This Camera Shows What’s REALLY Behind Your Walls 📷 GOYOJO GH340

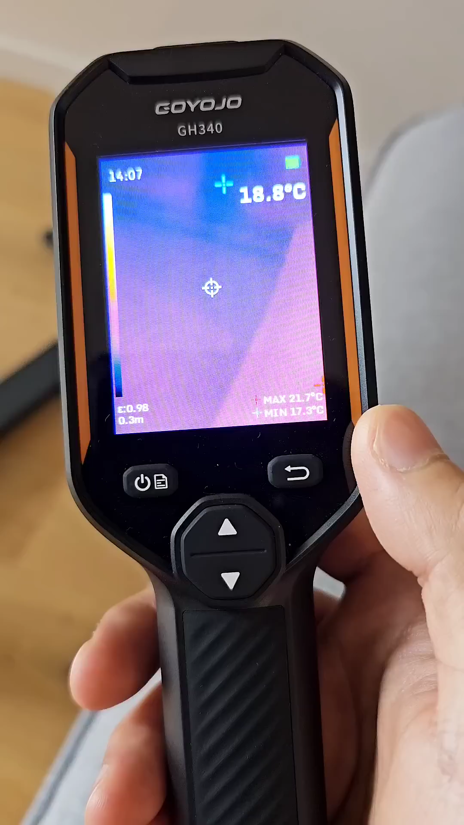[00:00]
On screen: spot 18.8°C, max 21.7°C, min 17.3°C
This is the Goyo Joe GH340.
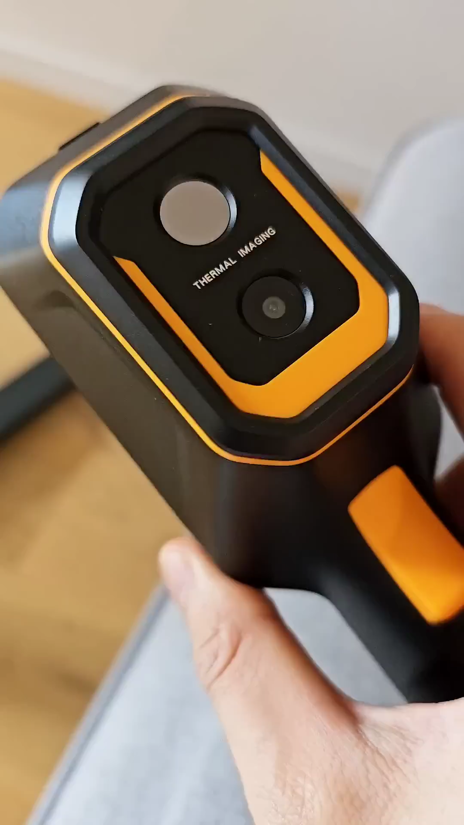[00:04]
It's a standalone thermal imaging camera, 256 by 192 thermal resolution. Let's go through some quick little demos.
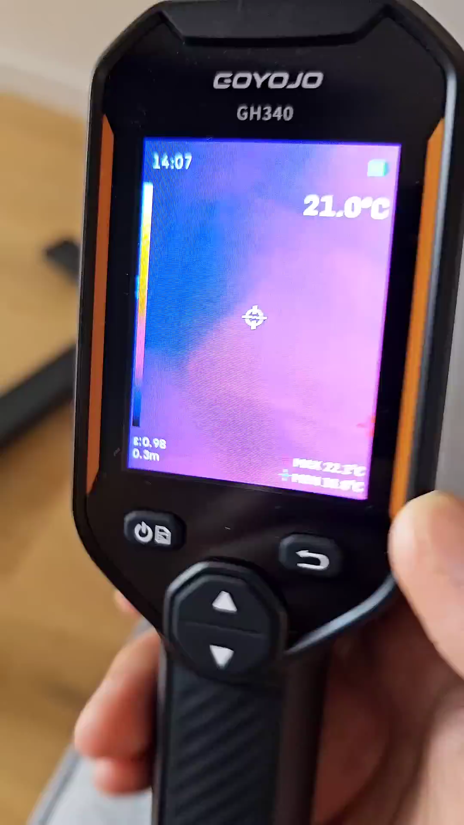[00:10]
On screen: spot 21.0°C
Here's a little closer up demonstration and check this out. These are some oats.
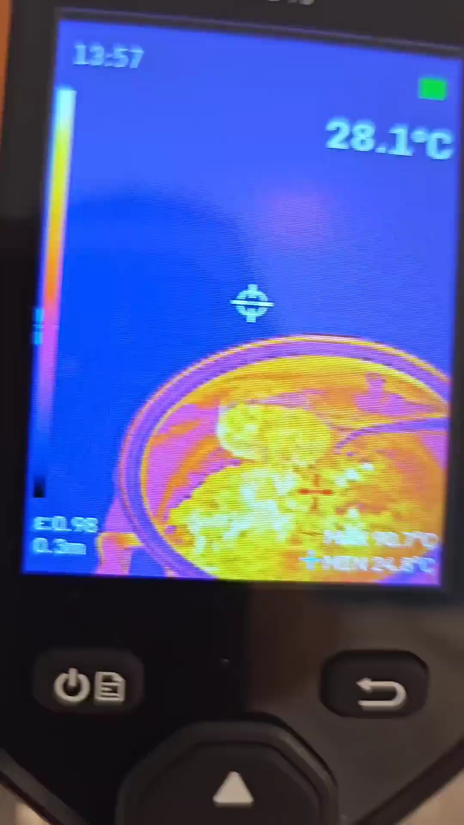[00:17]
On screen: spot 28.1°C
It kind of looks like lava or something.
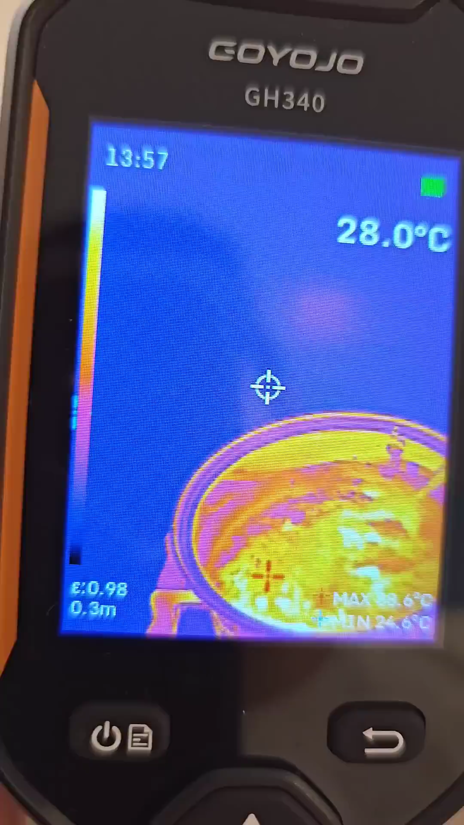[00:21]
On screen: spot 28.0°C
Pretty cool. And underneath there.
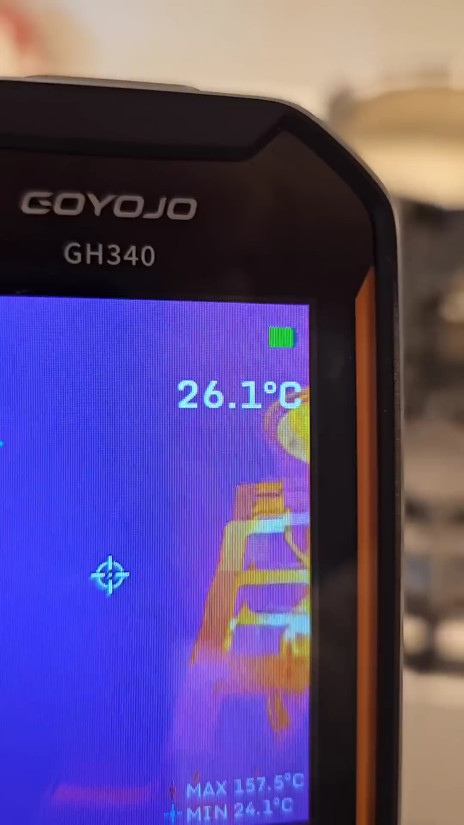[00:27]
On screen: spot 26.1°C, max 157.5°C, min 24.1°C
The frame rate's nice as well. Some berries.
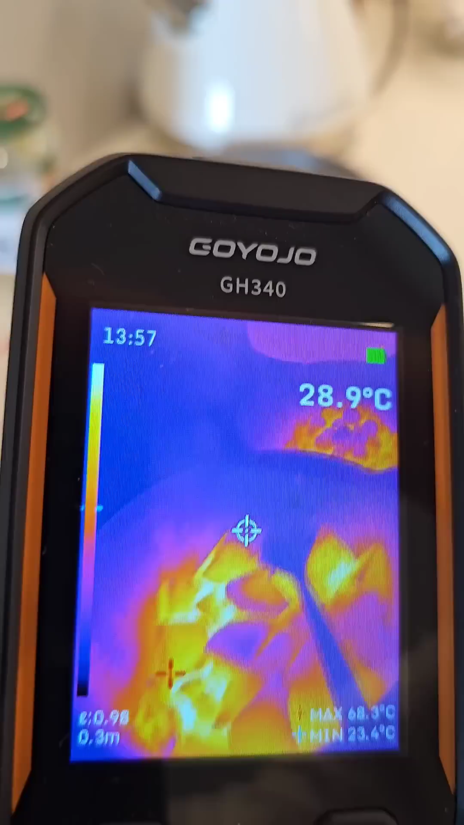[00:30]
On screen: spot 28.9°C, max 68.3°C, min 23.4°C
What's in the microwave?
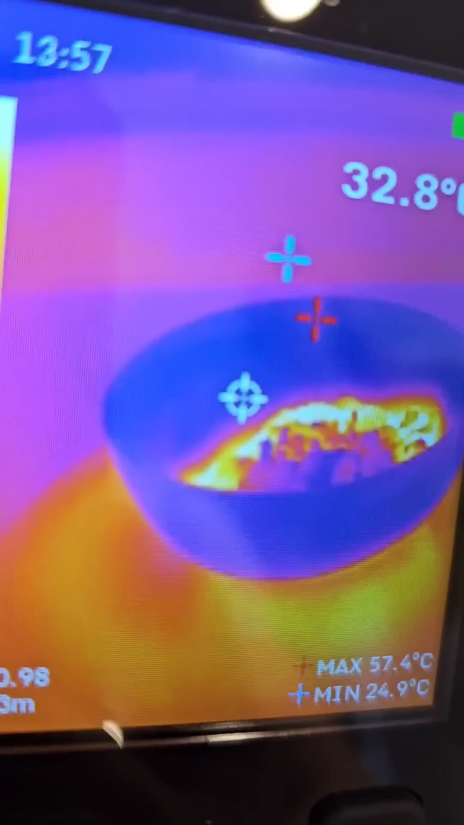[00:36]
On screen: max 57.4°C, min 24.9°C
Some food. There's something that might be useful for some of you guys doing home inspections.
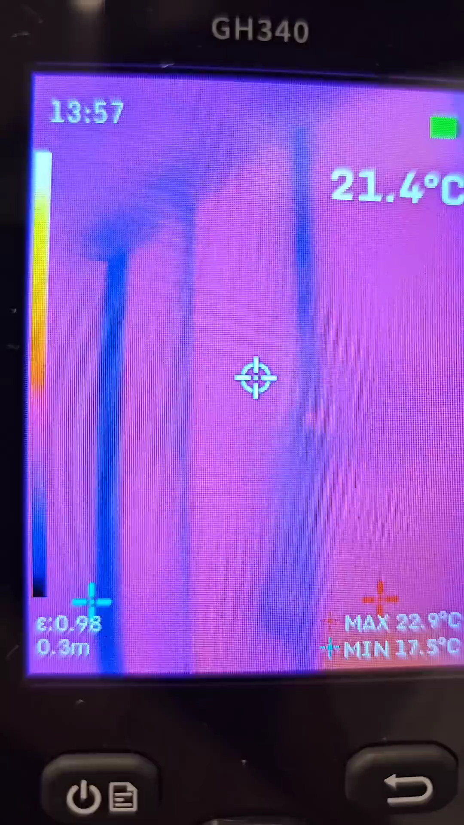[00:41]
On screen: spot 21.4°C, max 22.9°C, min 17.5°C
You can see the walls here. There is an area, a couple of these areas here that are colder. So they sound like maybe they're panels.
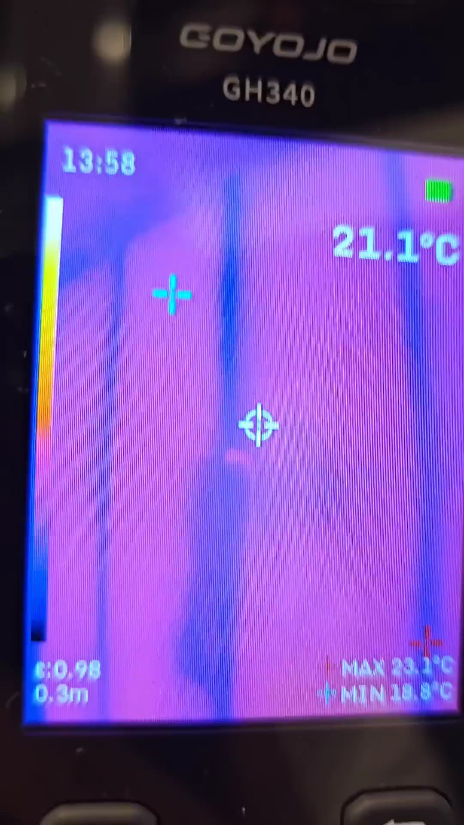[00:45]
On screen: spot 21.1°C
And I don't know, maybe there's wood or joints behind them. So you can see the colder areas. Near the window you can see there's a bit of a cold patch here in the corner.
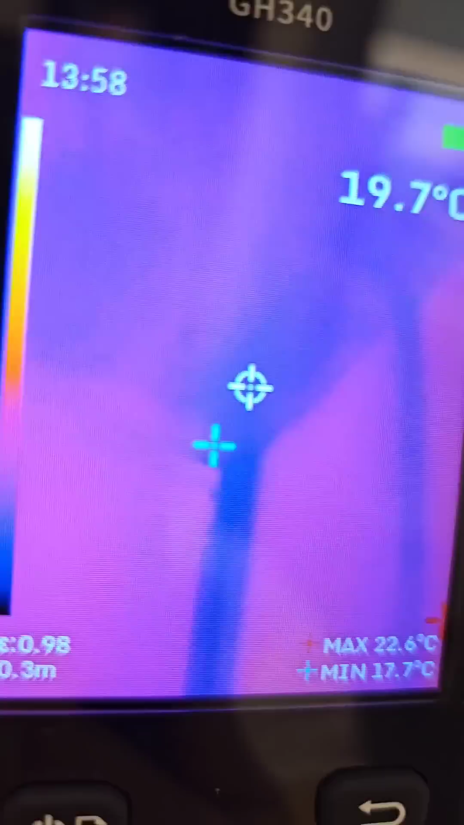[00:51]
On screen: spot 19.7°C, max 22.6°C, min 17.7°C
I'm not sure what that might be, but normally when it's like an obvious cold patch, a darker kind of cold patch, it could indicate a leak of some sort.
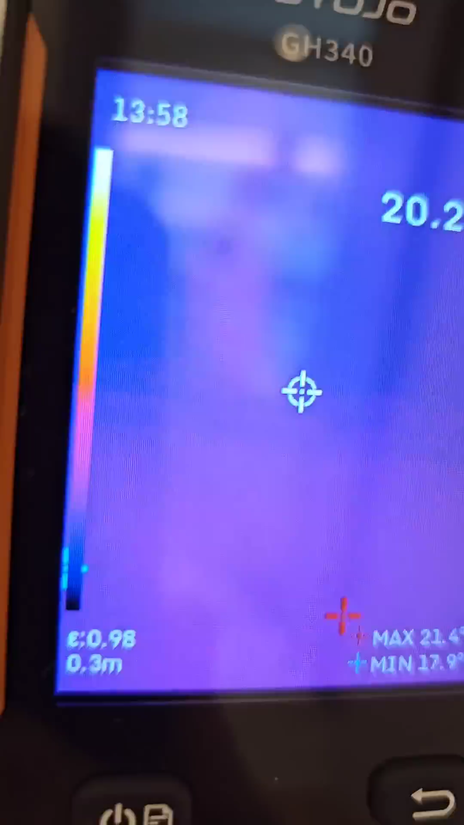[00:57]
I don't think that's one though. There's a window here you can see. It's a bit colder.
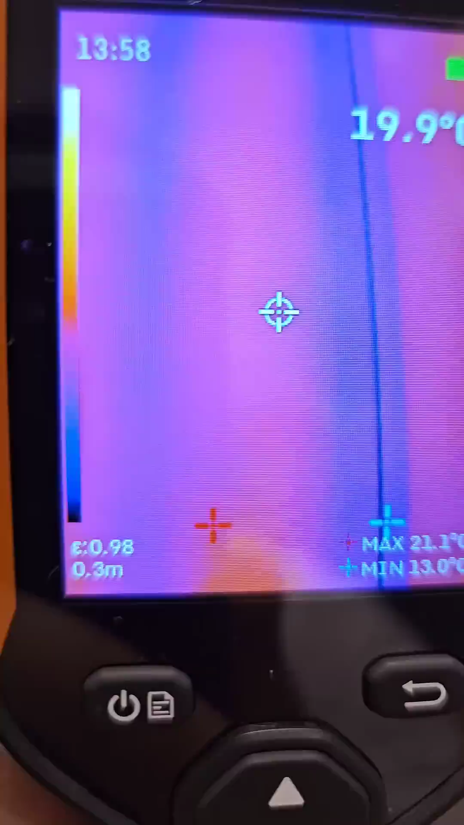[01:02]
So it kind of identifies areas where you might want to apply additional insulation to help save you some money over the winter to further insulate your place.
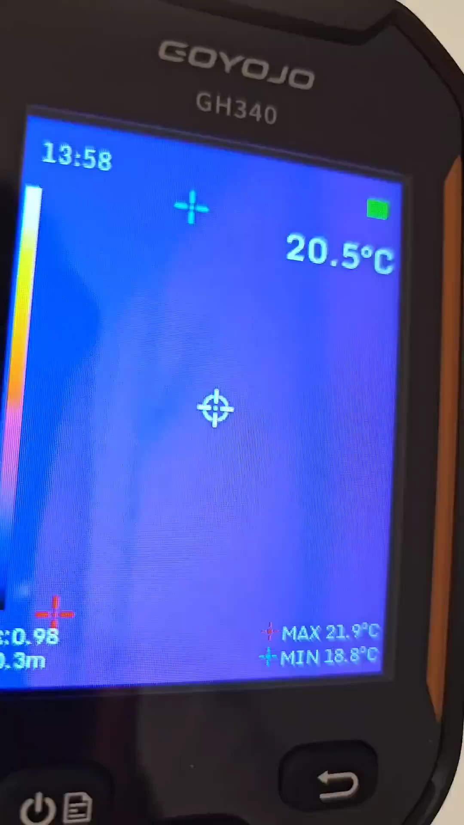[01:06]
On screen: max 21.9°C, min 18.8°C
And some surprisingly good long-range performance as well, as you can see.